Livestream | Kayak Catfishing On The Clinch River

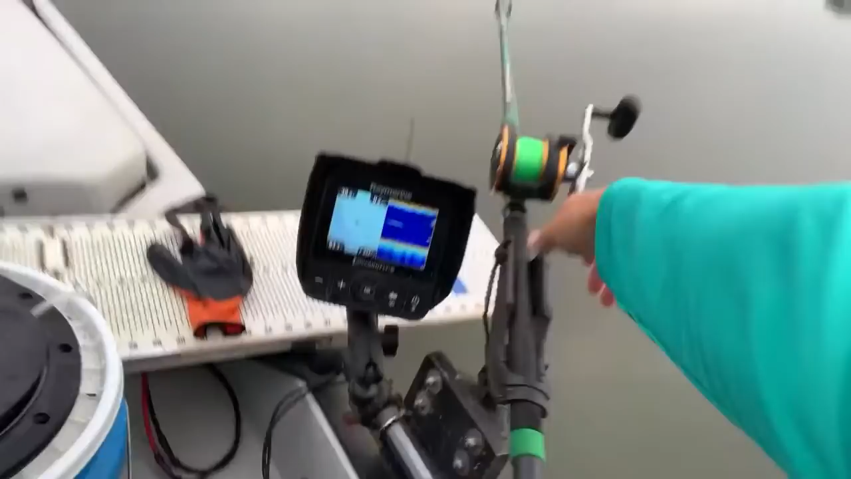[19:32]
fish is listening to michael he's on there now no he ain't well i'm about sick of that fish he hooks up for real i'm gonna jerk a knot in his head we got some more stuff coming up here on the graph right there y'all uh-oh uh-oh the live bluegill y'all oh that rod tips in the water let's catch this one let's catch this one oh yeah here we go first fish of the live stream